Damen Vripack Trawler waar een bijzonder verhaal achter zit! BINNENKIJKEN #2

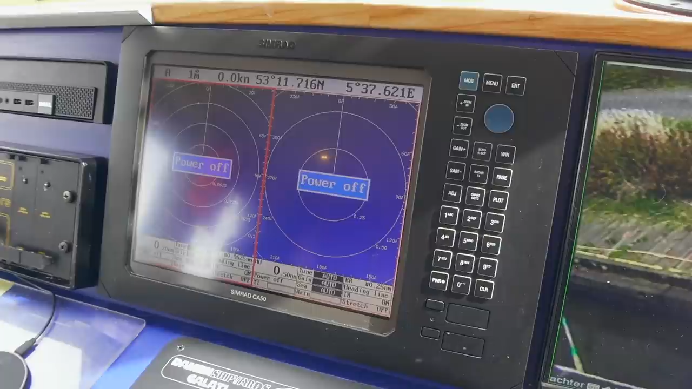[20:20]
En Simrad is toegespitst op zeevaart. Dus die kaarten zijn voor het binnenwater niet echt gedetailleerd.